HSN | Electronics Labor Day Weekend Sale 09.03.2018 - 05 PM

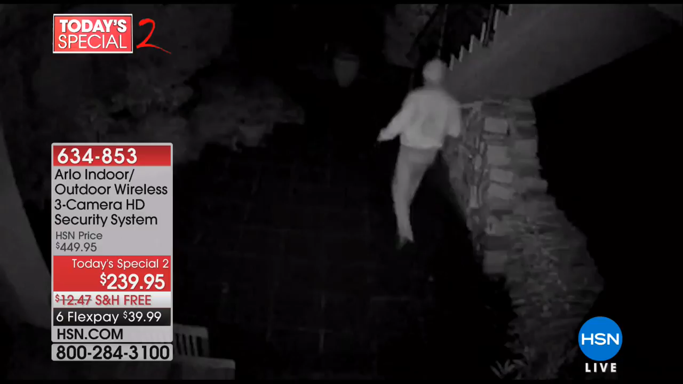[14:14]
video that video goes right to your phone she gave it to the police and they caught him all these are the real videos the ones that you see in black and white that means that it's the infrared night vision so arlo records at
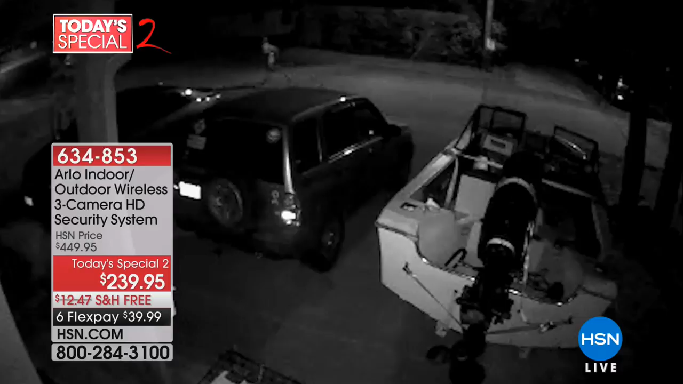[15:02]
days free so you can go into your library so if you had a hunch you can go back to maybe last tuesday and look at all the videos and they're all date and time standard and that's
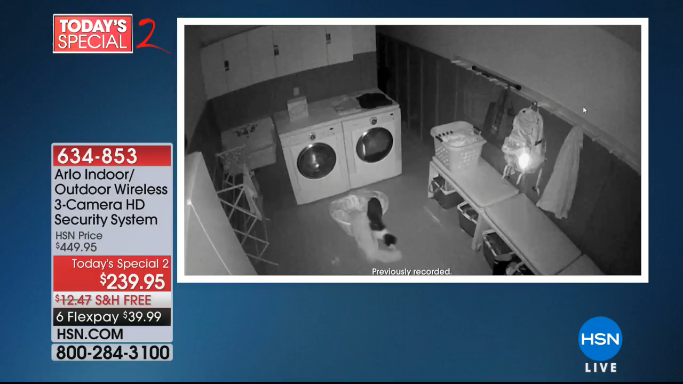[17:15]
you that this video is amazing it's the best eyewitness you can ever have uh
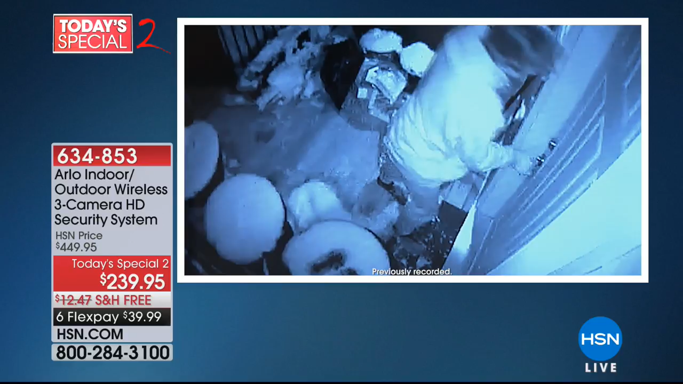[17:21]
you know and it always helps make a case so anytime you can protect yourself with something as good as this um or just like right now looking at the culprit is the cat you
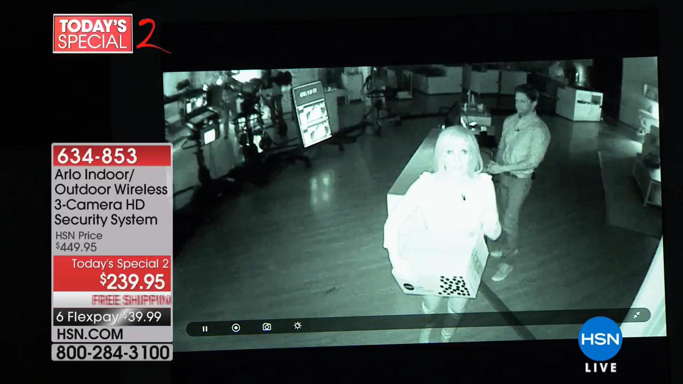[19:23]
and it records so even though you may not be able to see somebody arlo sees arlo starts recording maybe they have a tattoo or a logo on it can still see that it senses the movement it detects body heat motion so you've got them and then the other thing what they're looking at arlo has these little red dots around it so if they're on your property they know that you have a security camera chances are they're turning around and running in the opposite direction it's a deterrent in and of itself so our lights are going to come back on you'll see that it automatically switches back